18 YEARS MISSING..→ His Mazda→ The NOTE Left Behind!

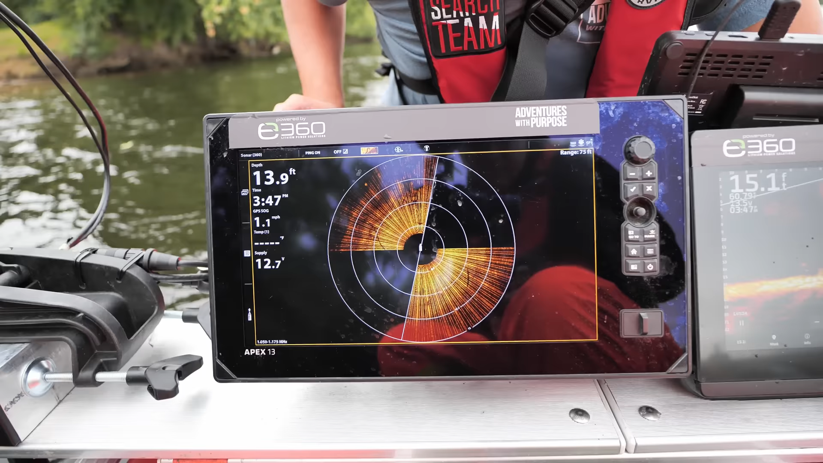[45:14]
On screen: speed 1.1 mph
That's not a good read. Now there's something in the transmitter.
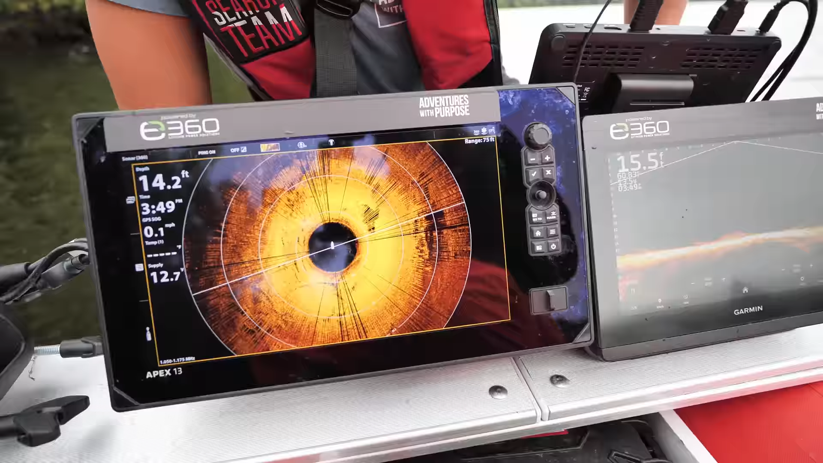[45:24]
Yeah, so based upon that, I'm gonna say no. If you look at the size of it, yeah, it would need to be a little bit longer, in my opinion. To be a truck. To be a truck, yeah. But it also looked like it was nose down a little bit too.
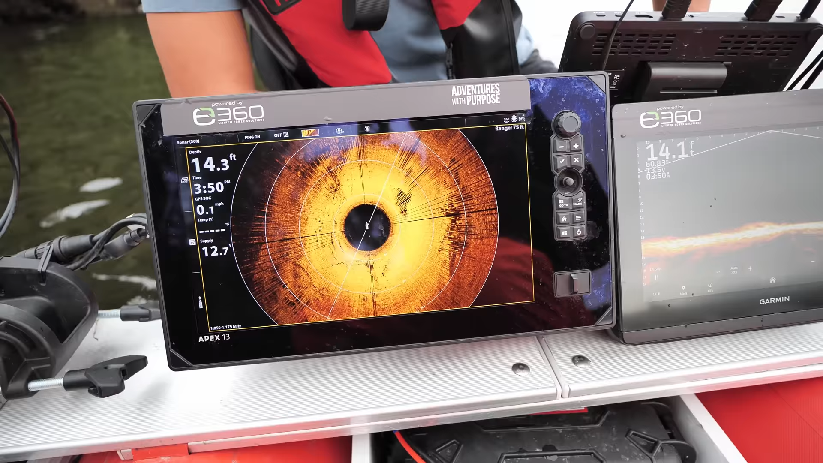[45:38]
See, I'm not getting like a solid car reading on it.
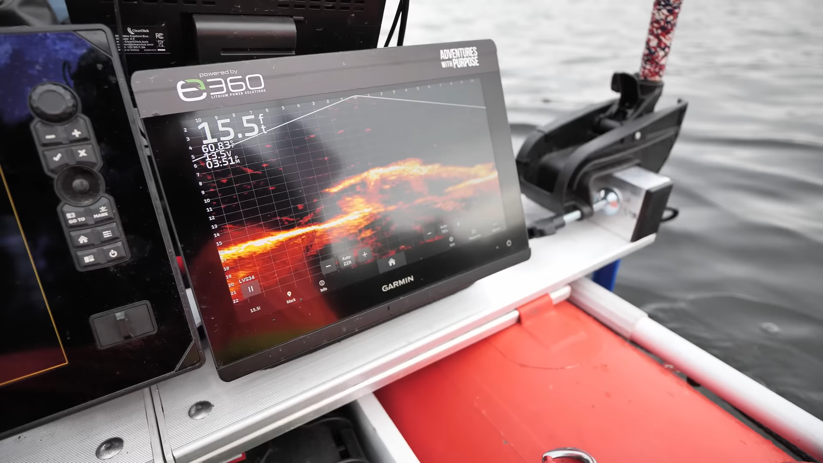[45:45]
On screen: depth 15.5 ft
And if you look at live scope right there, yeah, looks like wheels.
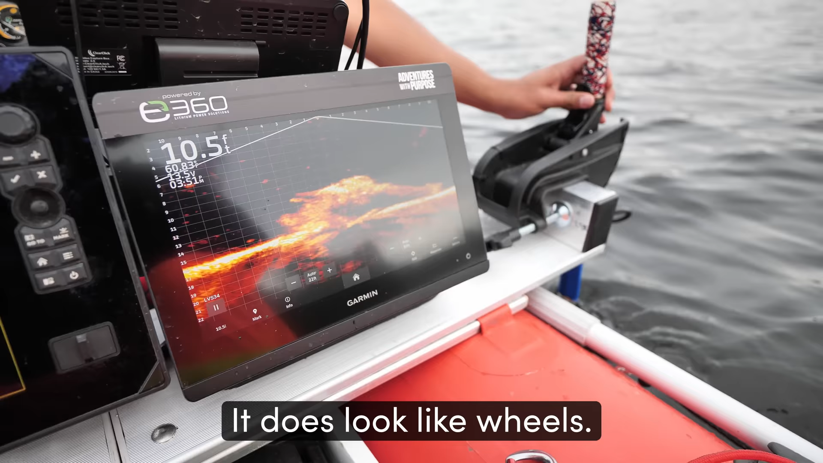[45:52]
On screen: depth 10.5 ft
Seeing that? That's 6 feet wide right there.
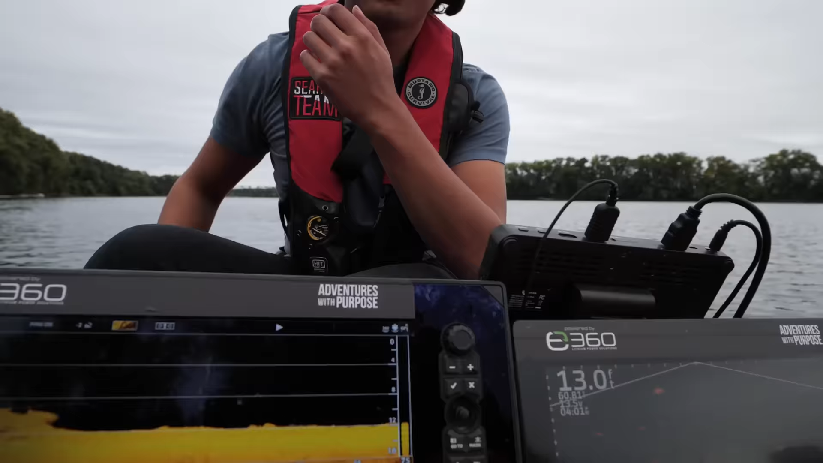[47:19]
So see, you have consistency of like openness, openness, oh, yeah, openness.
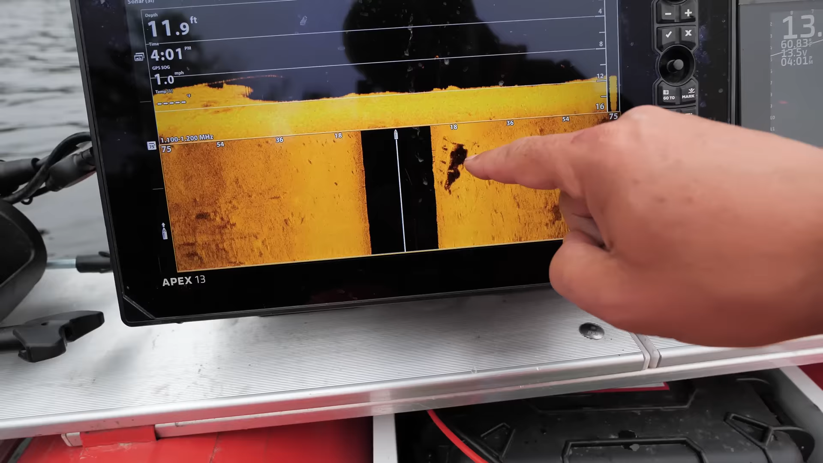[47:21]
On screen: speed 1.0 mph
Oh, over there it looks like a bus, dude.
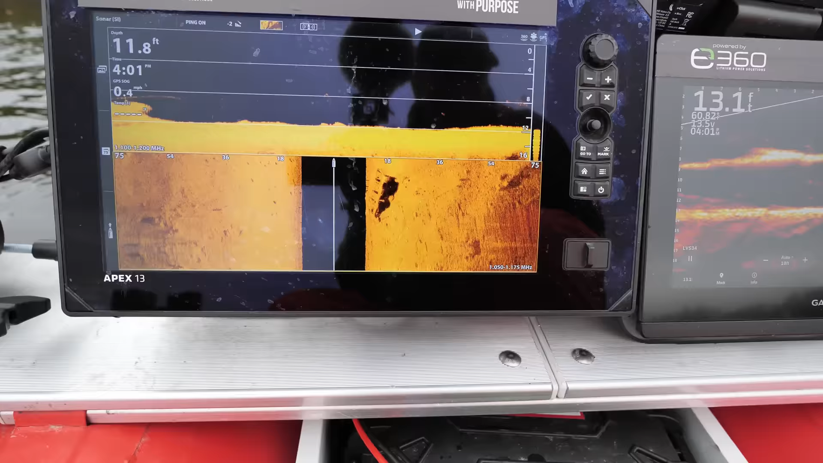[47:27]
That's what it is. It's a bus. It does. It looks like a school bus on its side. All right, so let's go over it again.
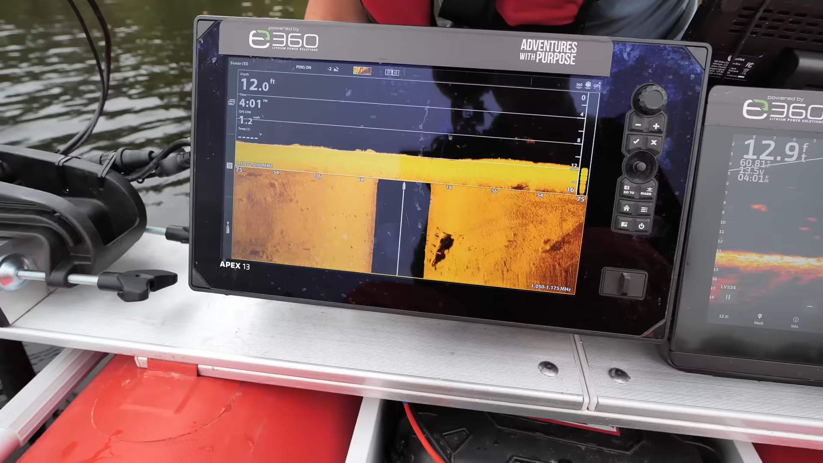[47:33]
So I'll bring you,
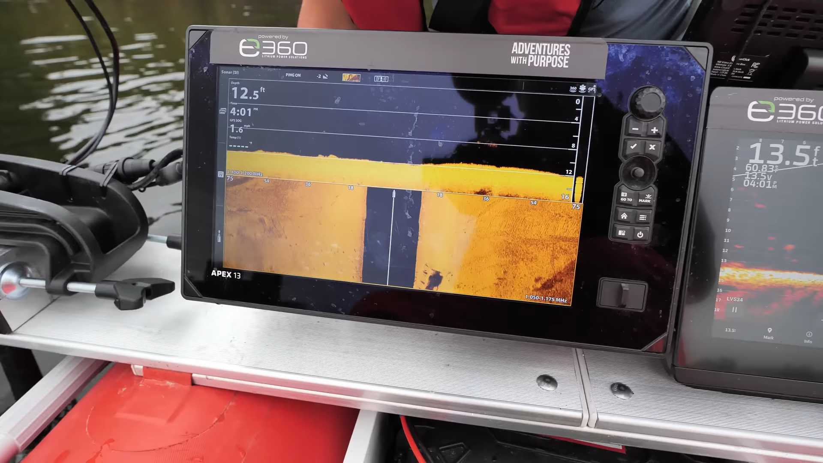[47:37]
I don't like going cross river like this, but I'll bring you cross river, then we'll come down from it a little bit.
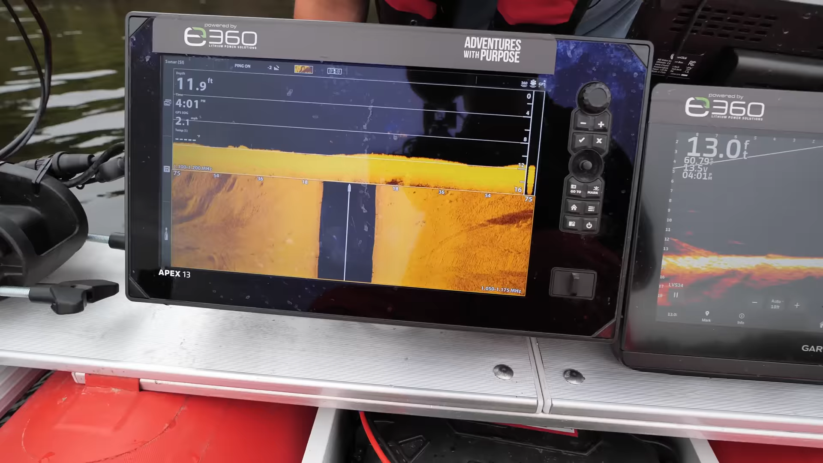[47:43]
So it's gonna be on your right now.
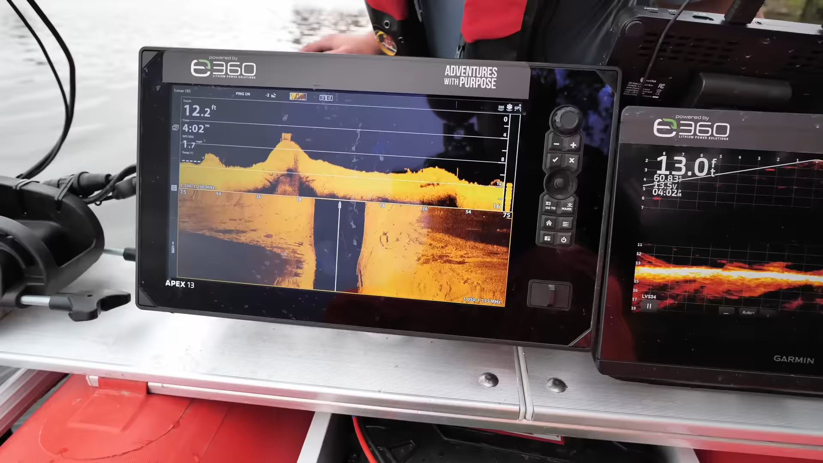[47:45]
Uh-huh. 2 miles an hour. There's your reading coming up.
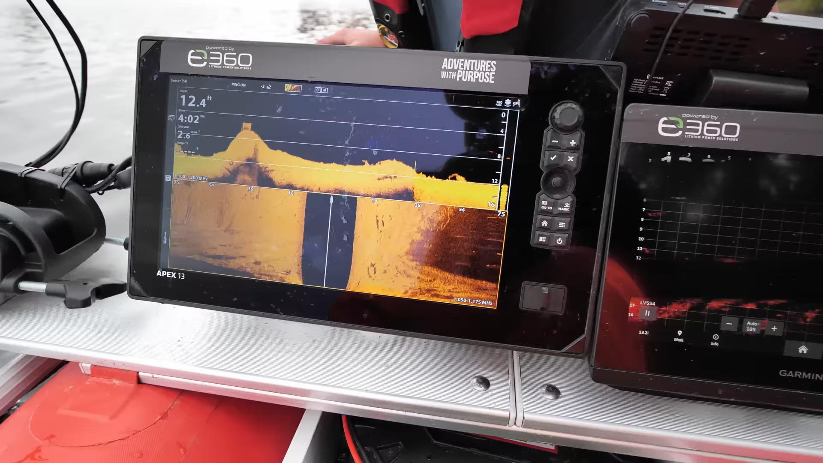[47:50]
On screen: depth 12.4 ft
There it is. No wheels on that one.
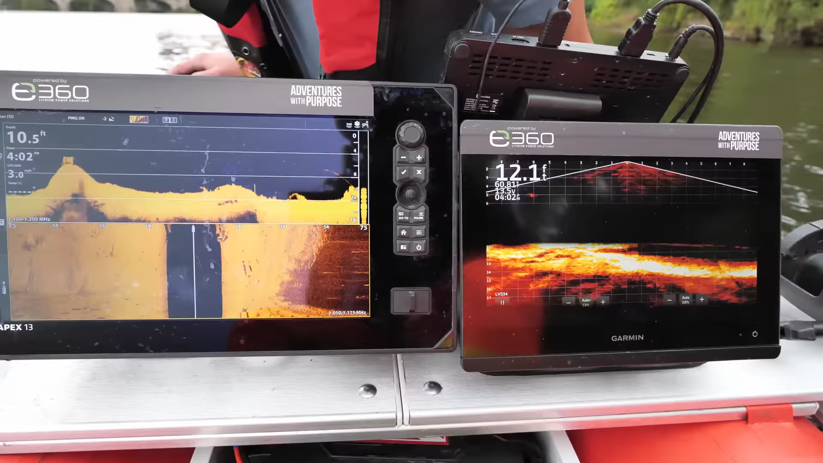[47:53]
Oh yeah, now right there it looks super weird. That's because we went right over the top of it though.
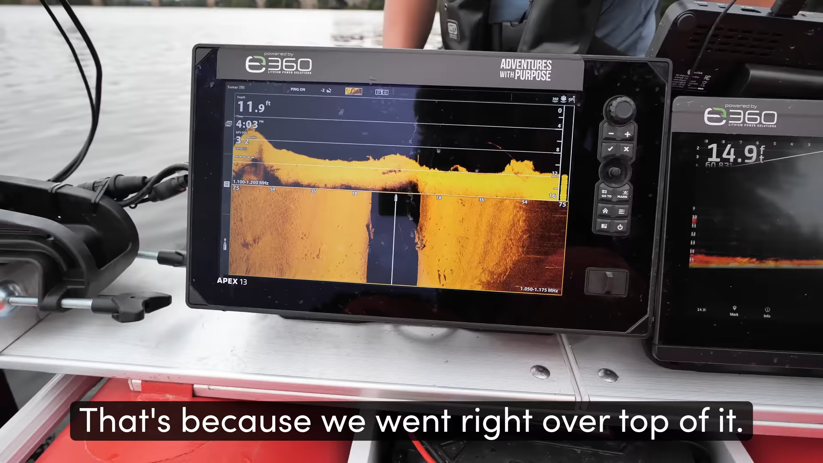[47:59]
Yeah, so now we'll come to the farther to the right of it.